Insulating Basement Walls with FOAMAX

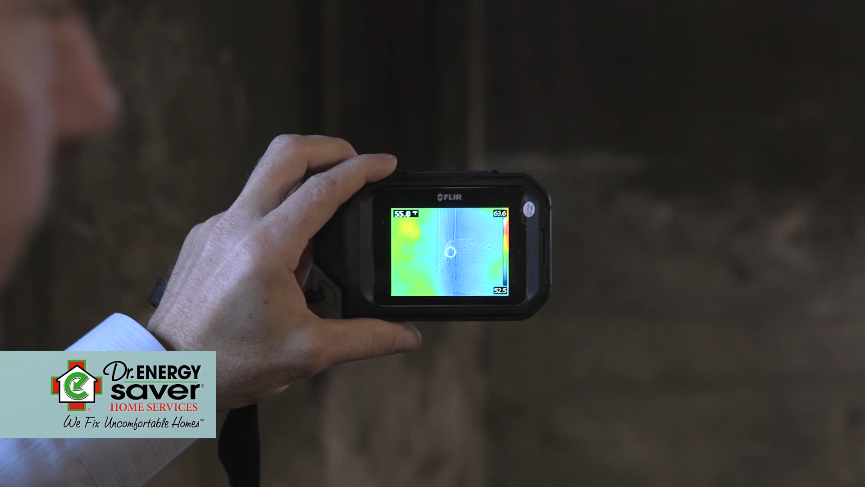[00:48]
On screen: spot 55.0°F
A thermal image of this basement wall shows that it's 54 degrees.
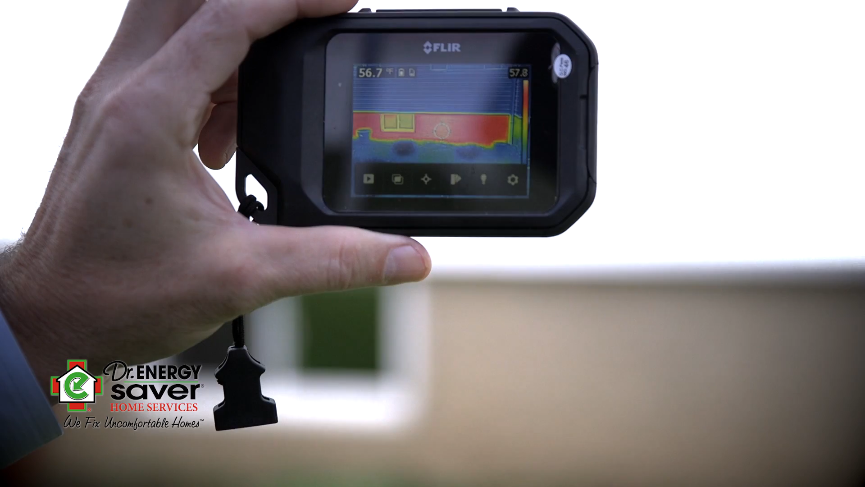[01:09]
we see that the foundation is really warm compared to everything else, and that's all the heat that is escaping through the uninsulated concrete walls.
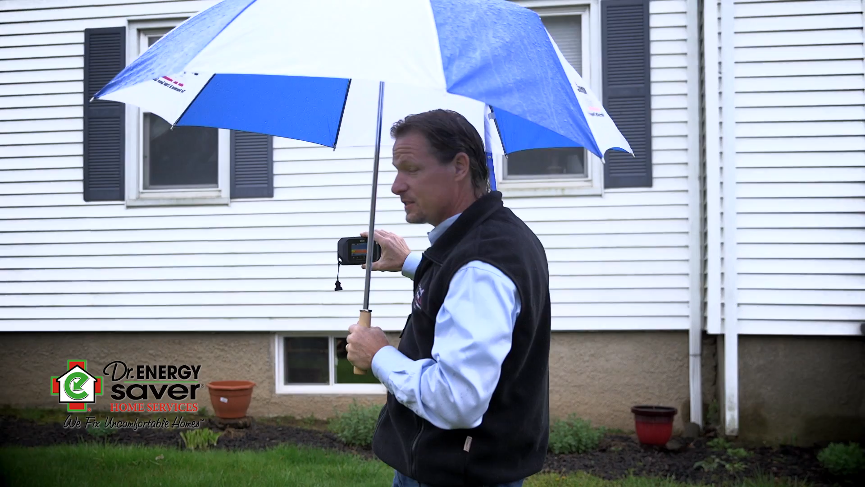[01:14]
Your home either has a furnace and ducts or a boiler.
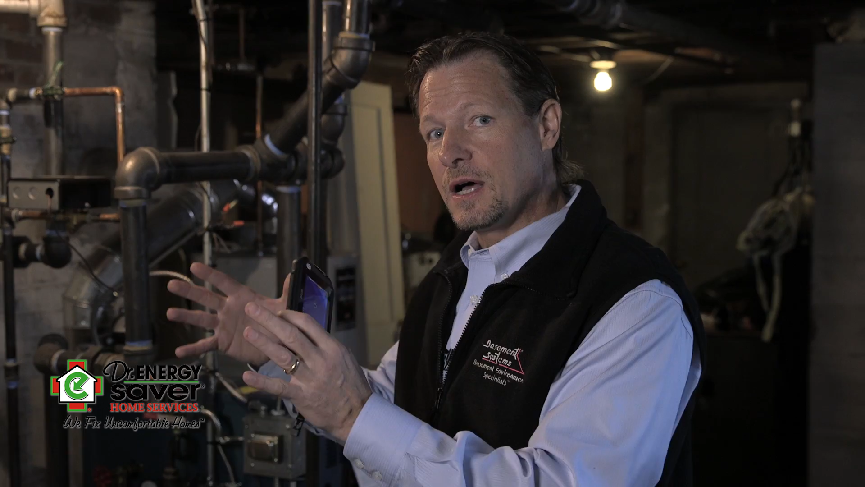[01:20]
This home has a boiler, and if we take a look at it with a thermal imaging camera,
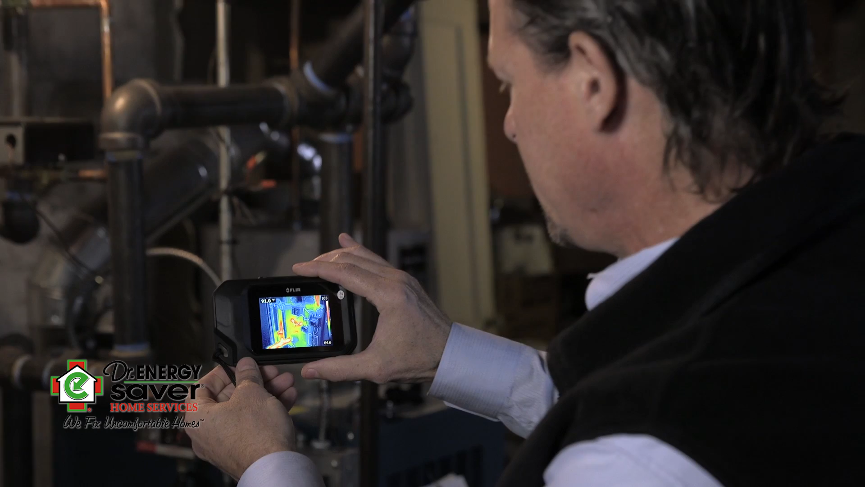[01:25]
we can see that parts of this boiler are 175 degrees,
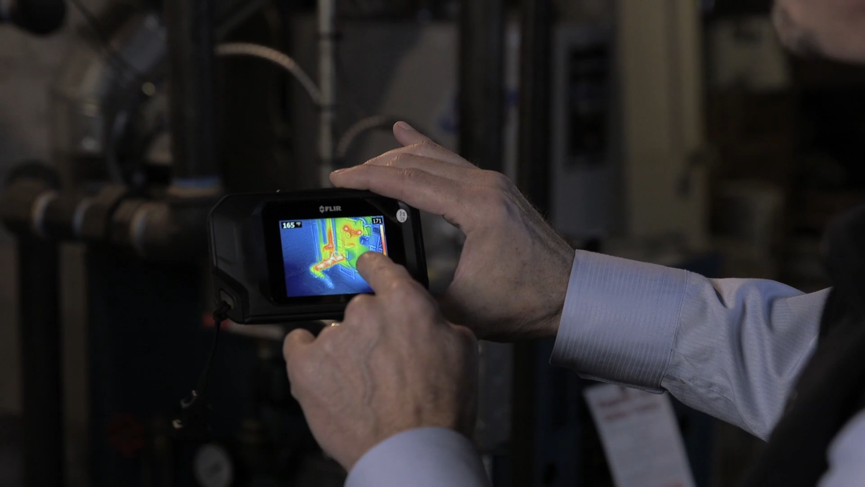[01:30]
and the piping that goes through the house is very warm,
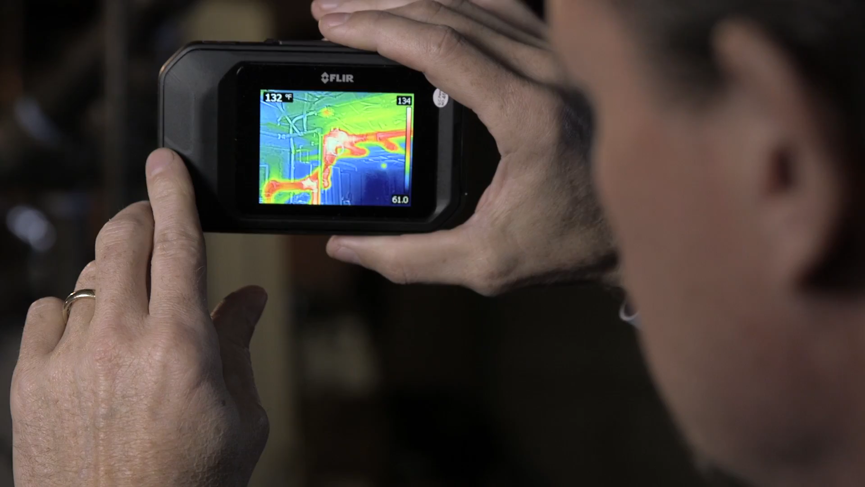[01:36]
and normally, this heat would rise and warm the floors,
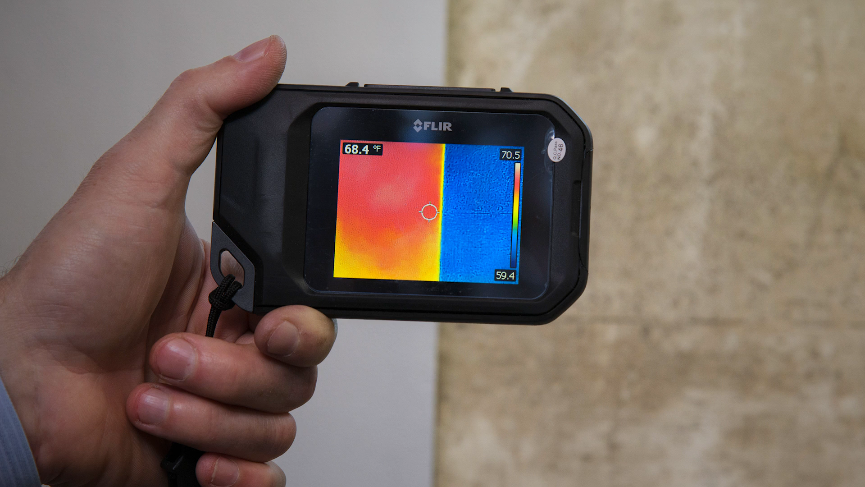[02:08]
As you can see, the Fomax makes a big difference already between what is insulated and the bare concrete walls.